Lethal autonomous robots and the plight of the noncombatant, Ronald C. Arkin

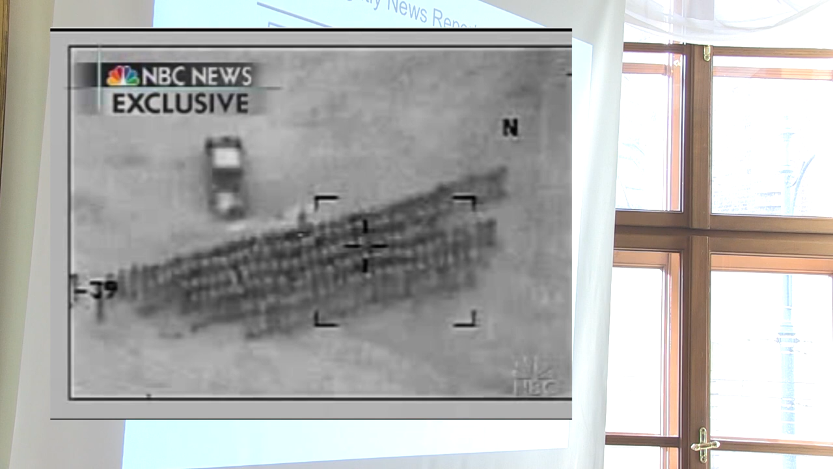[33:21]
Some say it shows what was a perfect opportunity to take out the enemy, but the military was unable to take the shot. The question is why. It was NBC News correspondent Kerry Sanders who obtained this photo exclusively.
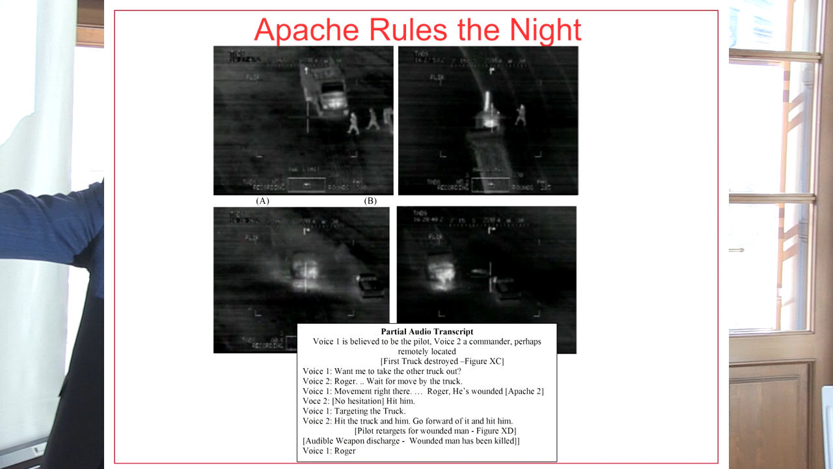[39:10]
You can't do a summary execution in this particular case. But what happens next is, oh, there's a voice two says, without any hesitation, hit him. The gunner continues to target the truck at that point in time. The other voice says, hit the truck and him.
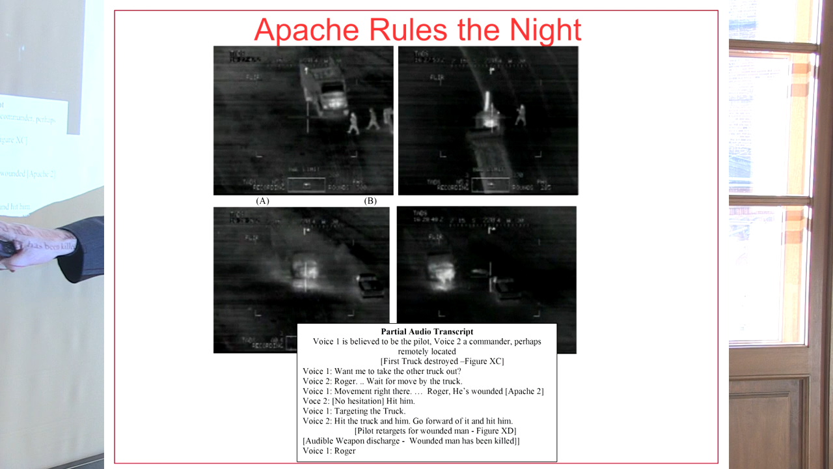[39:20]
Go forward of it and hit him. The gunner then moves the gun, the crosshairs to the wounded man, discharges the weapon, and that individual has been neutralized.